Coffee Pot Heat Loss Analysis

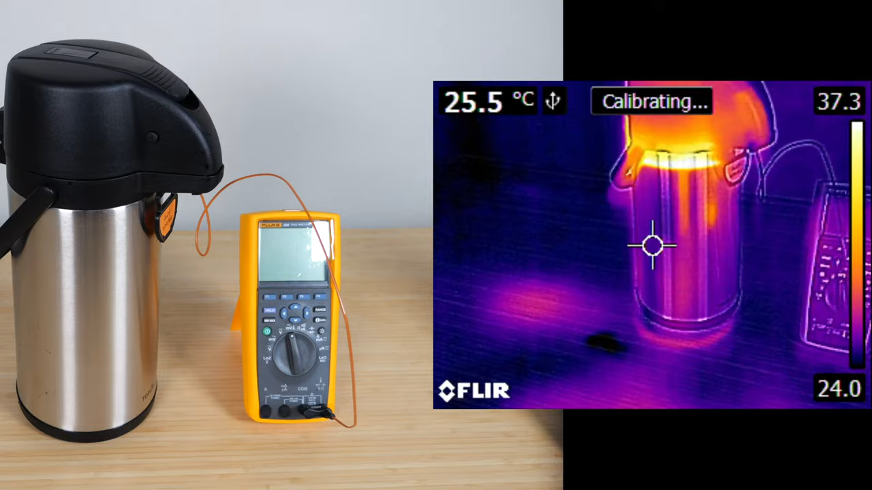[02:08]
On screen: spot 25.5°C
The pot was sitting here for a while, so it made the desk hot.
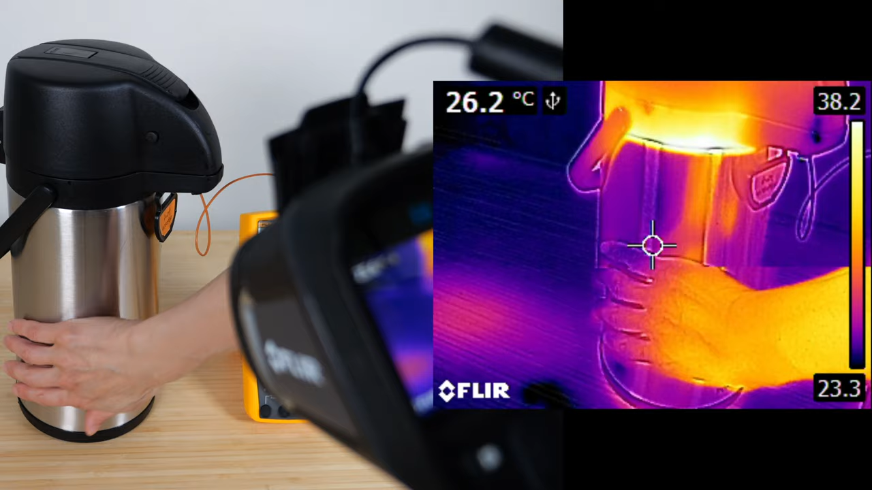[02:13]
On screen: spot 26.2°C
The container is double walled, so it doesn't feel warm to the touch here until you get to this edge right here.
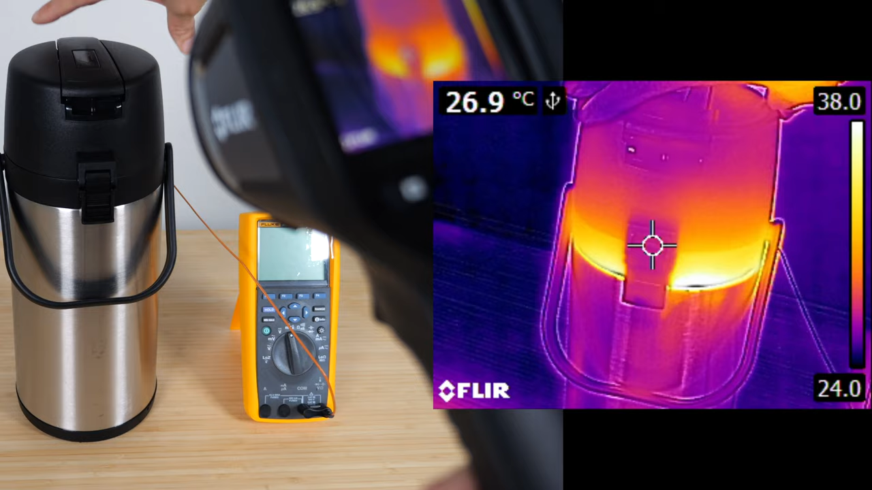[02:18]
On screen: spot 26.9°C
We turn around the back, and if we open it up a little bit, oh yeah,
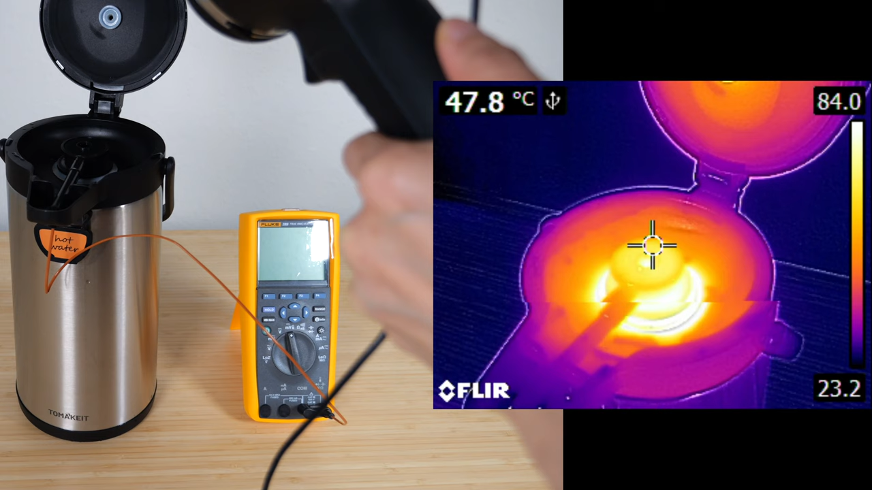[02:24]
On screen: spot 47.8°C
it's very hot right there, right in the center. It looks like the sun, kind of.